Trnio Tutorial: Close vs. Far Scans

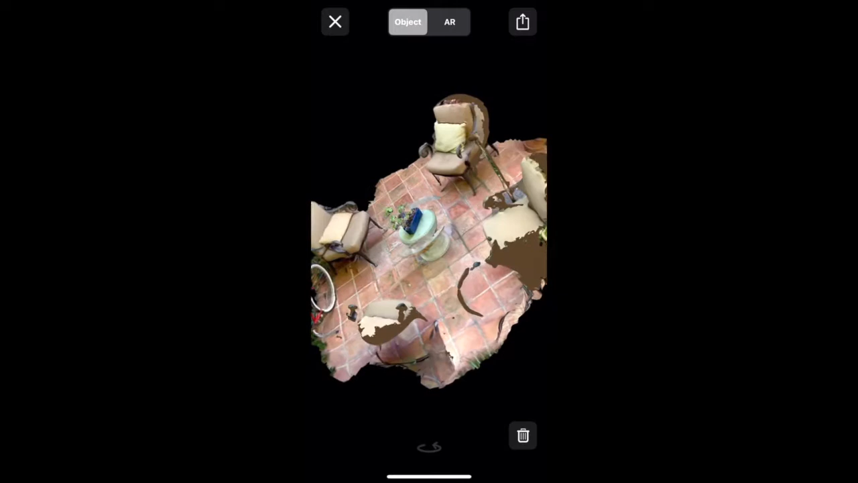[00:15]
When standing too far away from your object when scanning with Ternio, the 3D technology can pick up unwanted objects from the background, as you can see here.
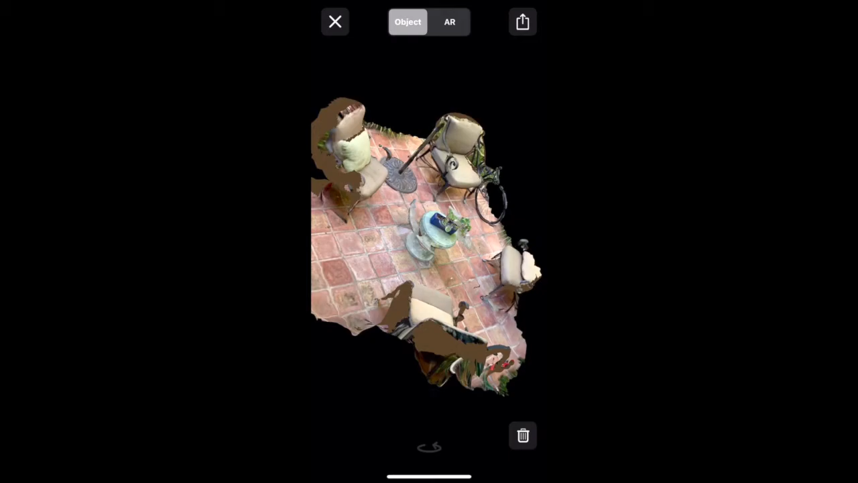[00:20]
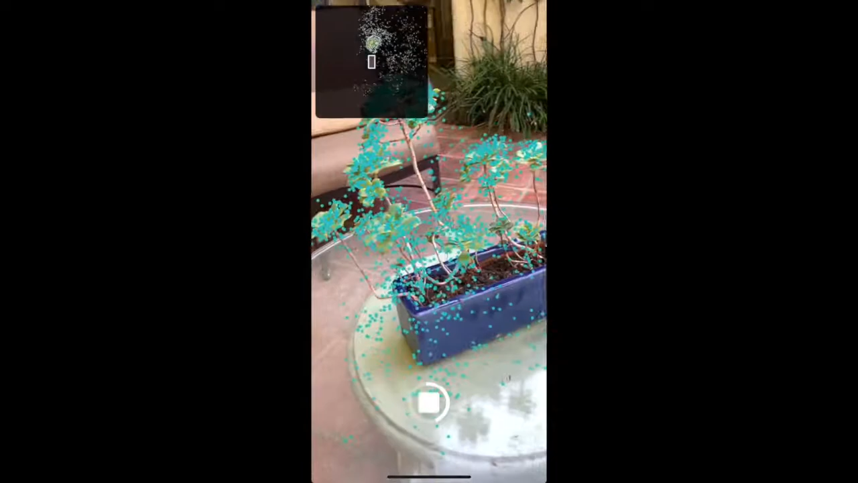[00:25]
If I wanted to only scan this plant, I would have had to scan from a much closer angle, like you see here.
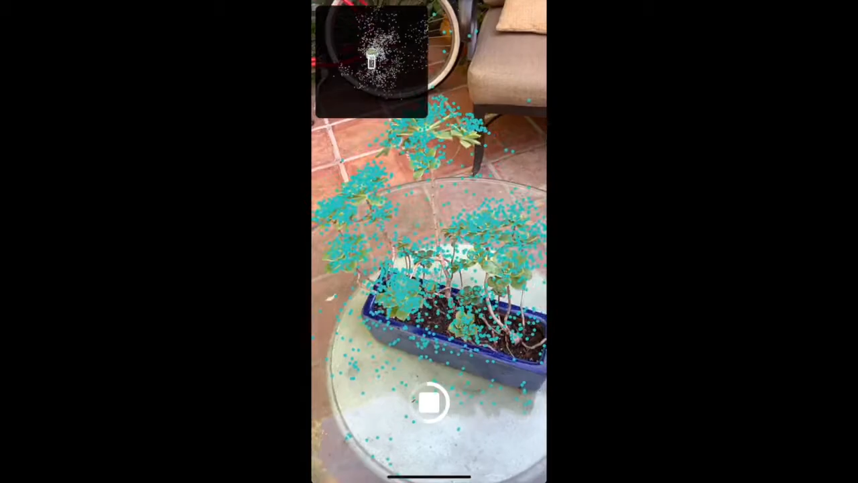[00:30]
This allows Ternio technology to only record the object that you are wanting to scan and prioritize the details in your object that will make your scan complete.
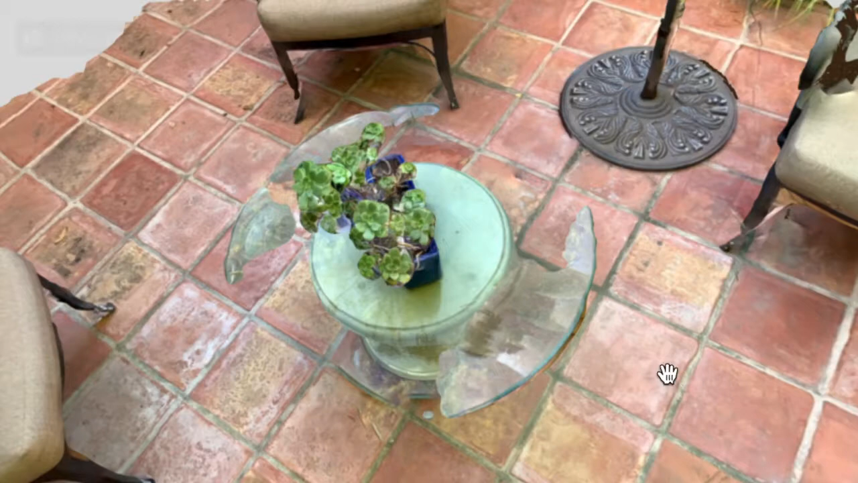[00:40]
One way to see the details of your scan is through Sketchfab, by going to Model Inspector and then MatCap.
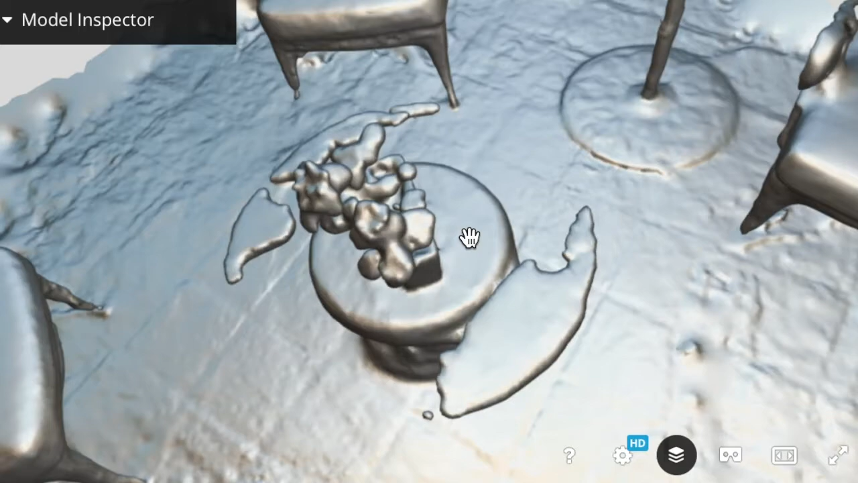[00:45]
This gives you the pure mesh of your scan without color, so you can see the details that were picked up during your scan.
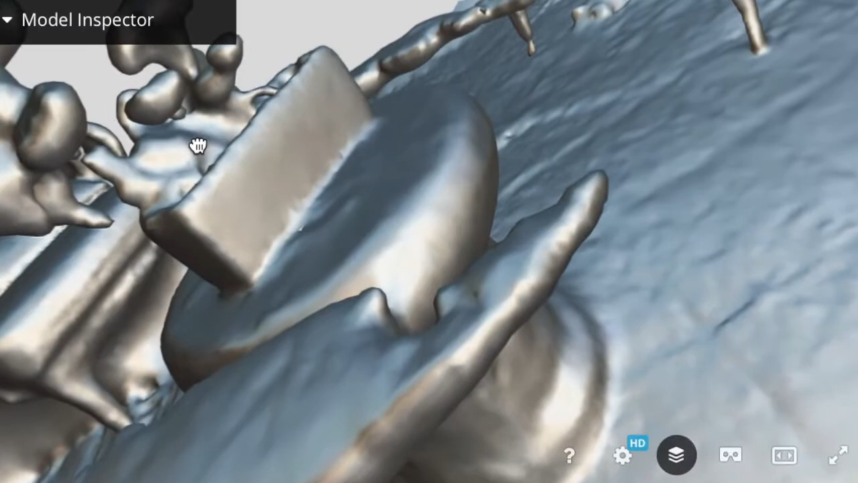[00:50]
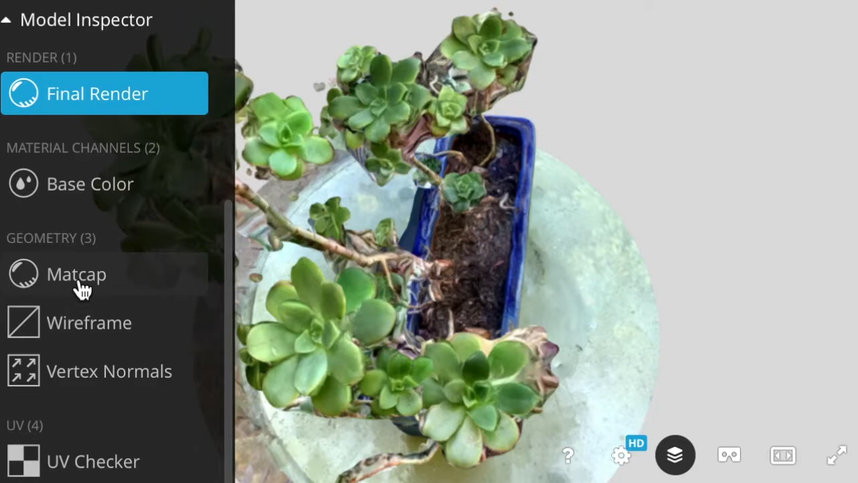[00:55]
As you can see, when I scanned from a closer angle, Ternio was able to pick up much more detail.
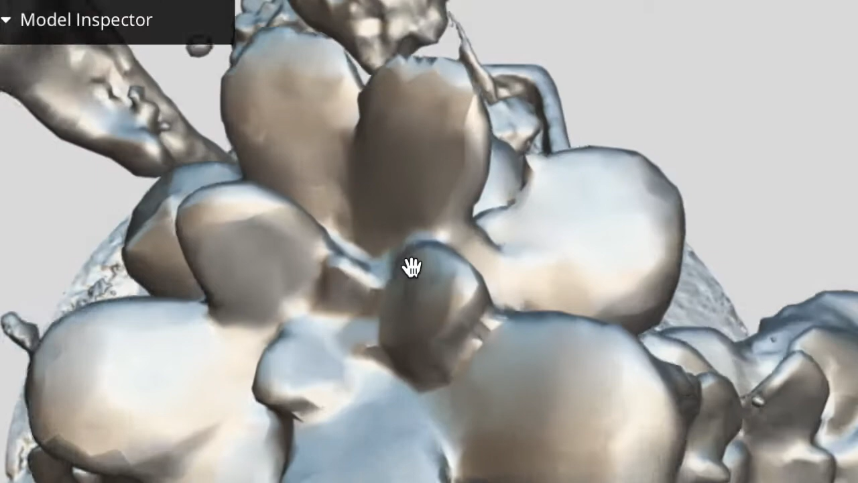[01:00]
This allows for a much easier editing process and implementing for animation or 3D printing. you there, so often times the deadline.